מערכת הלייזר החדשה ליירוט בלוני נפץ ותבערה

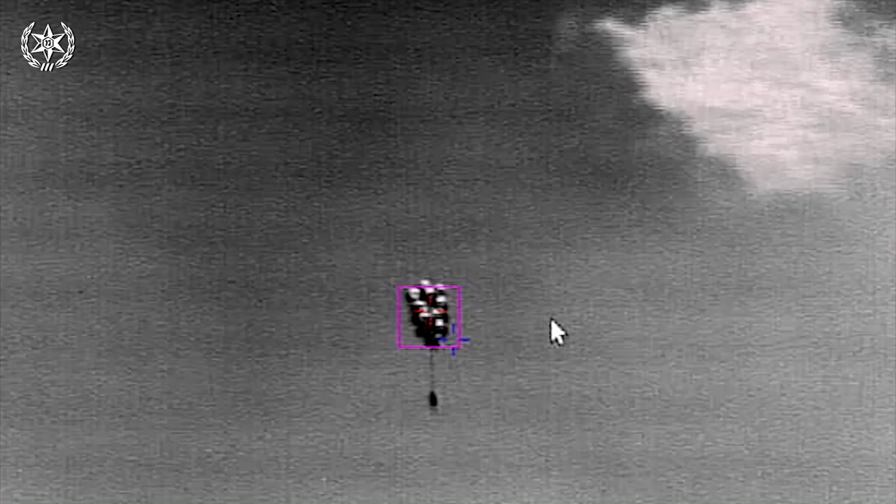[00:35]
יש קרן לייזר שמתכנסת באמצעות מראות לטווח שעליו אנחנו מחליטים על פי הטווח של האיום.